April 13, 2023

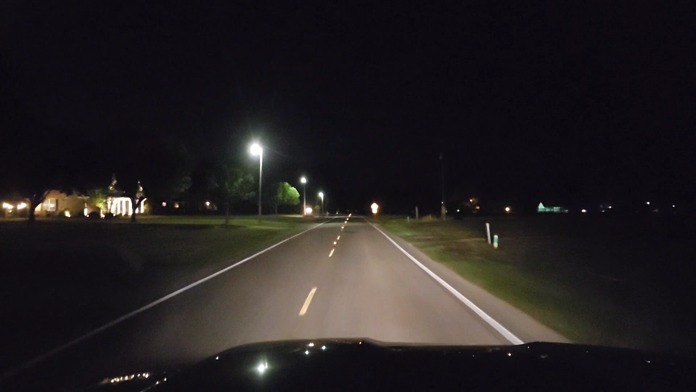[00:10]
Throwback. Got to come up with some throwback, some back in the past pictures or something. Throwback Thursday. It is April 13th, 2023. On a Thursday morning, early in the morning. Heading out on our destination to work. We are traveling down Enoch Road early this morning.
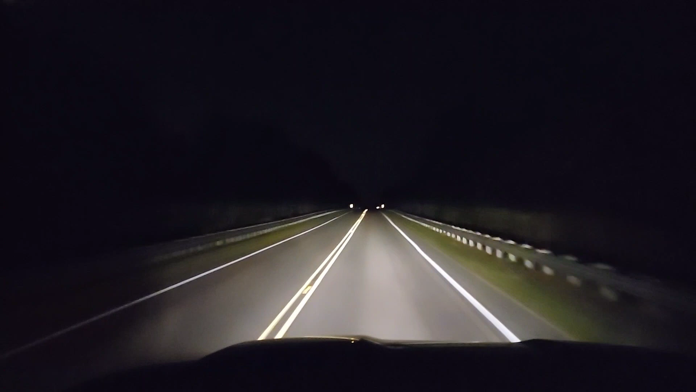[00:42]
Heading to work to get it done. Folks, I had a pretty good night's rest. I slept good. I feel like I could have slept another 40 hours. But I would have been feeling rough. Your body would start aching if you sleep too much. If you lay in the bed too much, your body would start aching. Unless you are sleeping, I guess. If you are unconscious, your body is doing its thing. But anyway, folks, it is early this morning on our way to work.
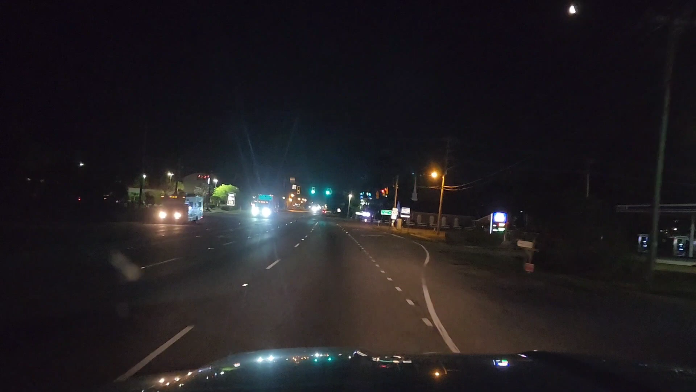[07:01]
Nobody is all good. Where did I hear that from? So, anyways, I'll figure it out. Hey, I'll Google it. But anyway, folks, we rolling strong this morning. I'm on El Bethel. El Bethel Road. And rolling by the Walmart over to the left. The Chaos Company.